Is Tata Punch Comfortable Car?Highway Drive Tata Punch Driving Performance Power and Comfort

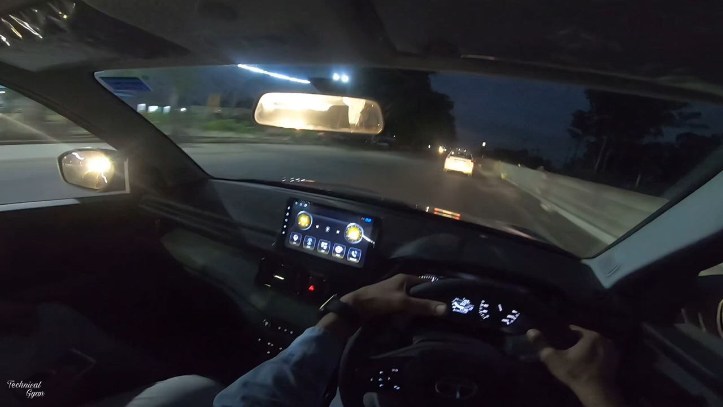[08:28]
अब आप देखना, full press किया, मतलब momentum मैंने पहले से बना के रखा हुआ है, अभी गाड़ी,
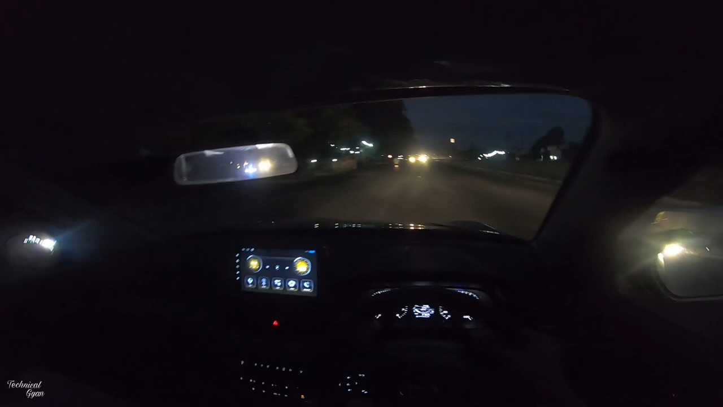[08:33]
अब 5th gear में डाली मैंने, अगर मैं वहाँ पे top gear में लगबक 80-90 की speed में था, अगर मैं top gear में था, तो movement बनाने में थोड़ा सा ये time लगाती, 4th gear में था, उसके बाद मैंने 5th gear shift किया, और हाँ, एक चीज, जो मुझे इस समय फील हुई, देखो, seating posture मैंने आपको बता दिया, दूसरी चीज मुझे क्या होता है,